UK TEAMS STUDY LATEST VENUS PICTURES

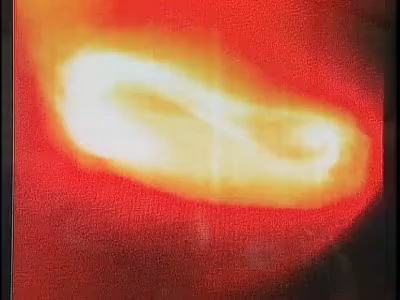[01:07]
Observations show numerous high contrast features of bright and dark zones caused by an unknown chemical in the atmosphere, possibly related to the huge quantities of sulfur emitted by the volcanoes on Venus.